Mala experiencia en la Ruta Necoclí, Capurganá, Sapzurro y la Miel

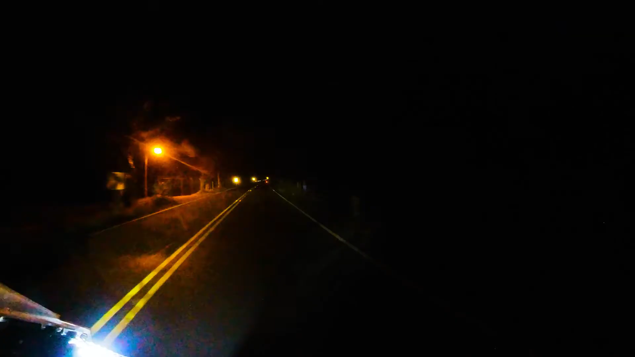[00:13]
¿Cómo les parece que anoche llegamos a Necotlí tarde de la noche, cansadísimos,